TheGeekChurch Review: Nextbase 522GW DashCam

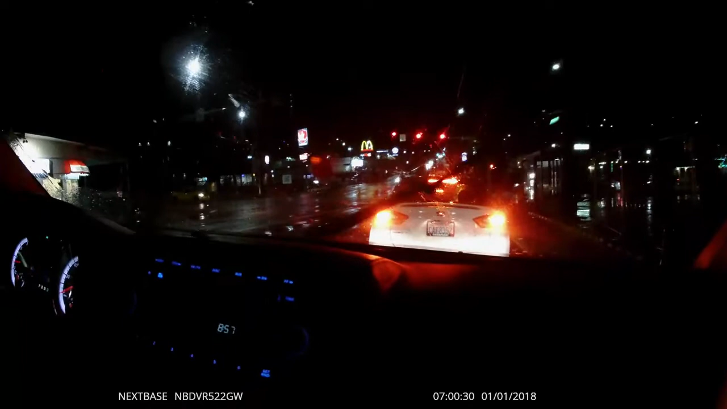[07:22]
I don't think it was recording, I think it's recording now.
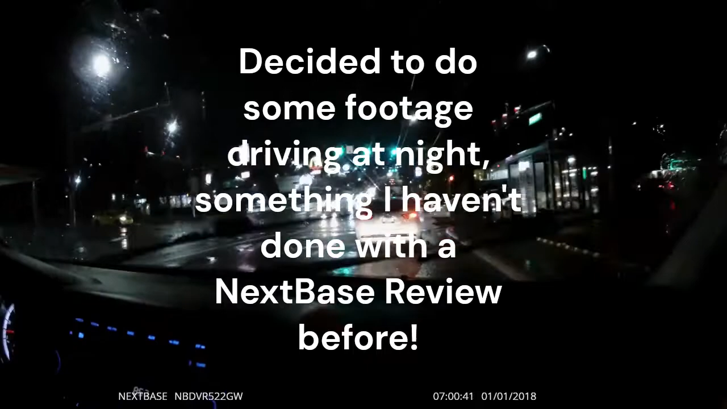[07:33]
What is happening right now, we'll do a dash cam I'm testing out, so yeah, just making sure we get good night footage. I think we had something like that. Yeah, we did. Is this like a new version or a new version? I've actually tested this one before, but I didn't exactly get a good footage of it, because back then I wasn't doing video reviews.
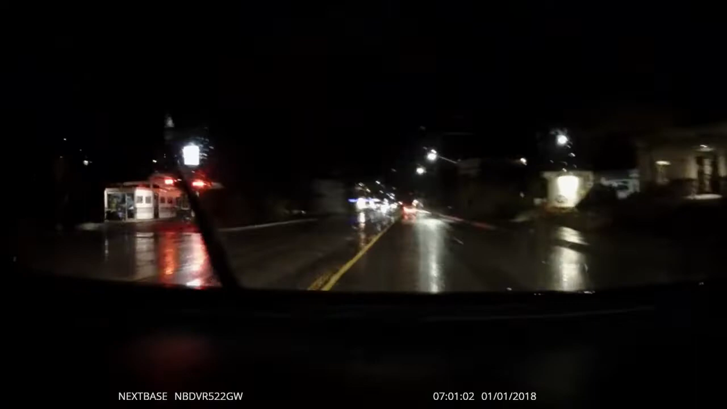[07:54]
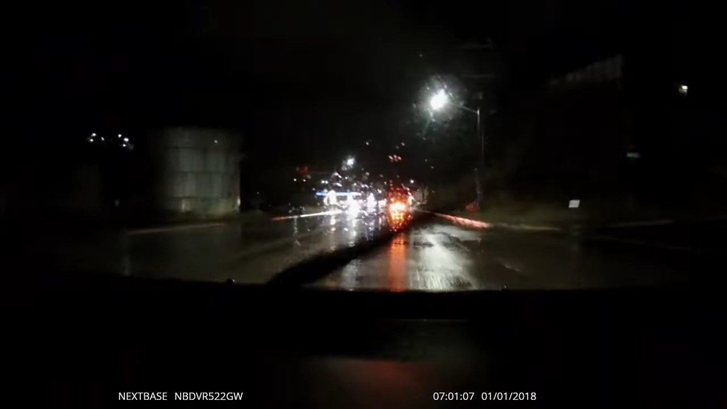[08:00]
Oh yeah, we're like a night vision, aren't we? No, it's just regular. Looks pretty good. I can see them now.